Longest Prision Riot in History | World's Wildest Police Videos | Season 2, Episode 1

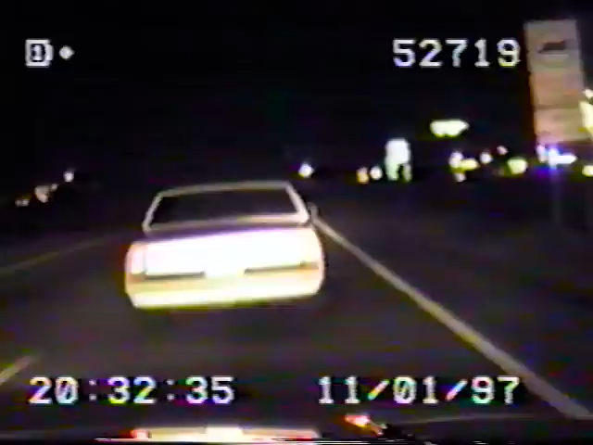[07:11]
Camden County, Georgia. Sheriff's vehicles pursue a 2-bit car thief in a white Monte Carlo. But this chase will rewrite the book on high-speed pursuits. Yeah, I'm in a chase. A team of 3 deputies are right on his tail, ready to corral this runaway felon. Seen from another cruiser, the pursuit becomes a battle when the suspect uses his car as a fuel-injected weapon.
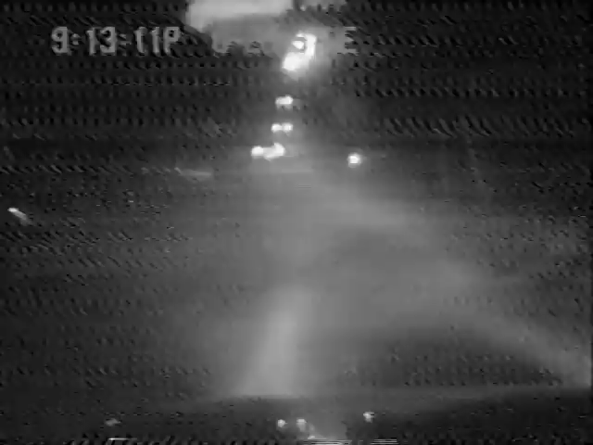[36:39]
And forcing the cops onto the sidewalk to avoid a collision.